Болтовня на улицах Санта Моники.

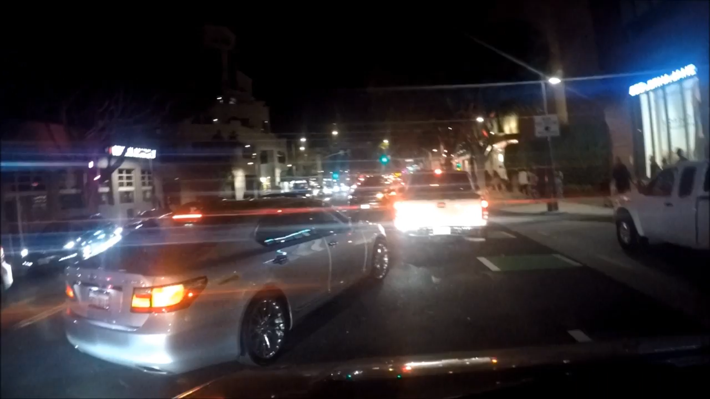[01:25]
Тут даже вечером все это делало. Но зато здесь вот такие вот машинки приятные, как в Феррари.